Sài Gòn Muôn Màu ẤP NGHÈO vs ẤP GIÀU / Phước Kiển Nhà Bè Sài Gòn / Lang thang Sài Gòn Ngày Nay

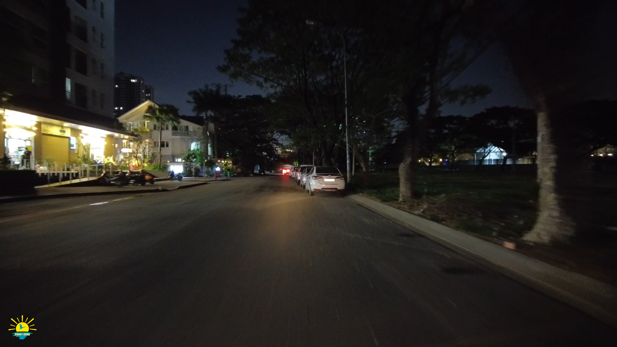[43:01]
Quận 4 rồi mới vào khu vực trung tâm
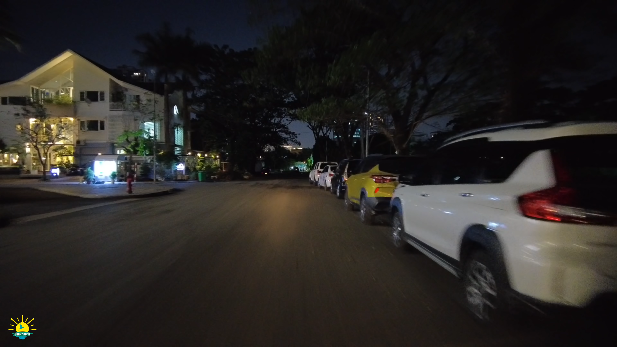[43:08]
Đây là một cái khu biệt thự
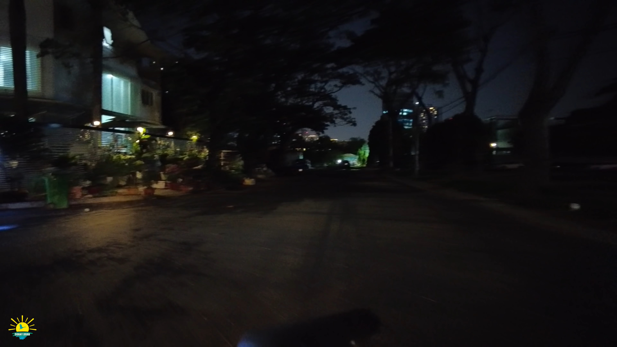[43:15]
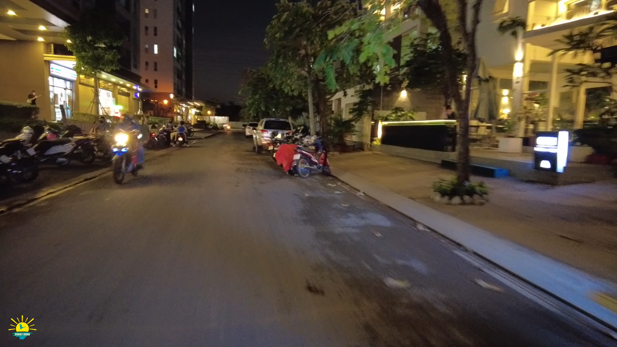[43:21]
Biệt thự má bên phải là anh chị
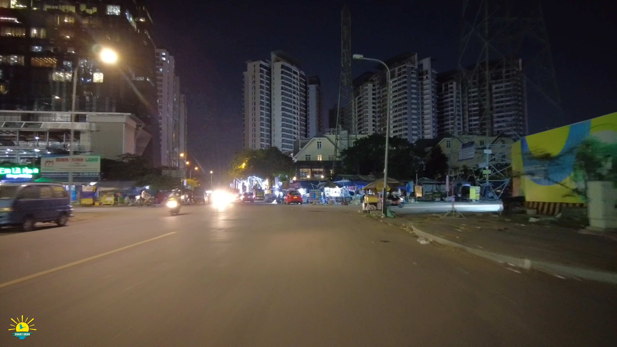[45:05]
nhộn nghiệp Thì nhưng mà song song đó thì anh chị cũng thấy
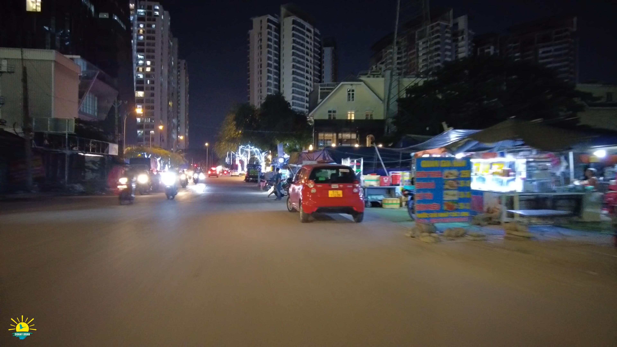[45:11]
Bên mé bên kia đường mà lần đầu tiên mà Cindy mà đi cầu sắt á
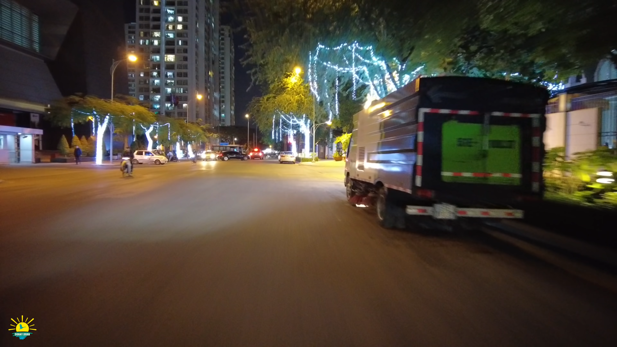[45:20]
Lại là một cái nơi mà buôn bán thì nó nhà cửa thì nó chen chút nhau
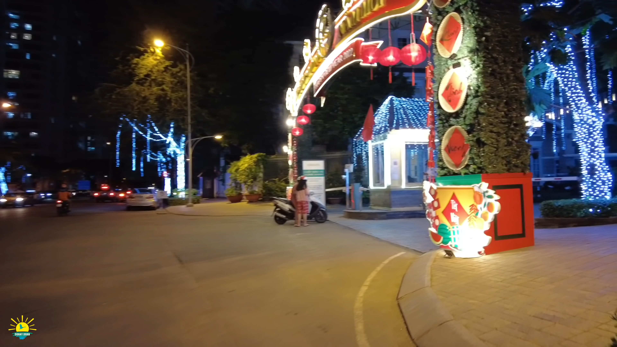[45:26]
Đó, đi đưa đó
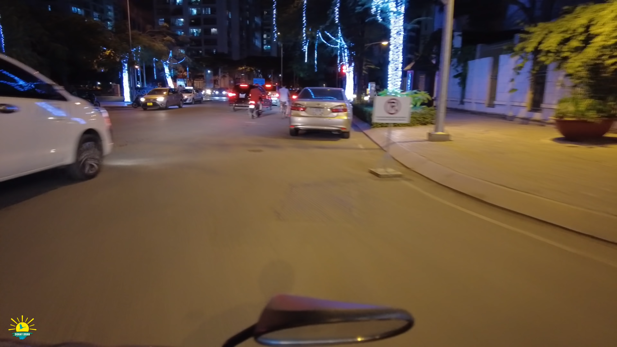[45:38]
Xin lỗi anh chị,
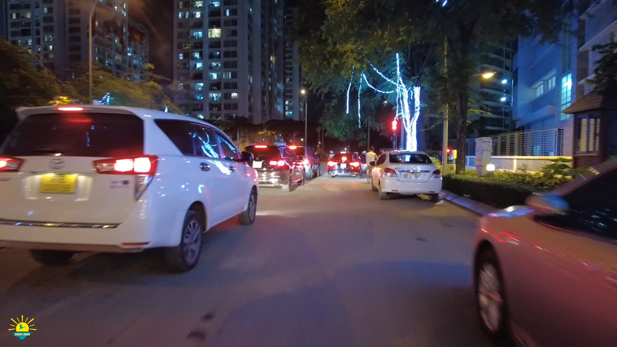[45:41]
Cindy không có thẻ và cũng không có người quen Nên cũng không có vào đó để quay cho anh chị Nhưng mà thấy con đường rất là sạch sẽ Để có bảo vệ 24 trên 24
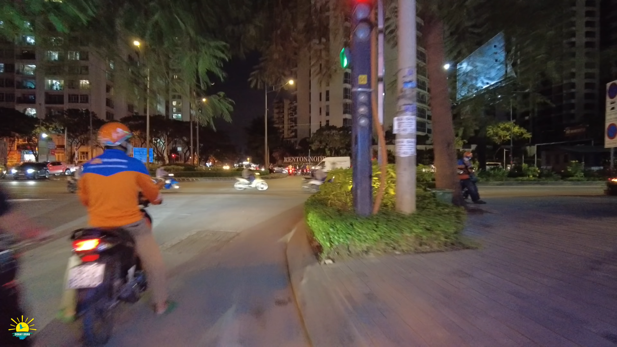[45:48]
Rồi những ánh đèn Những ánh đèn Nó trang trí cho cái khu biệt thự đó Rồi cái này Là về đại lộ Nguyễn Phan Linh nè anh chị Qua cầu thạch đĩa bên trước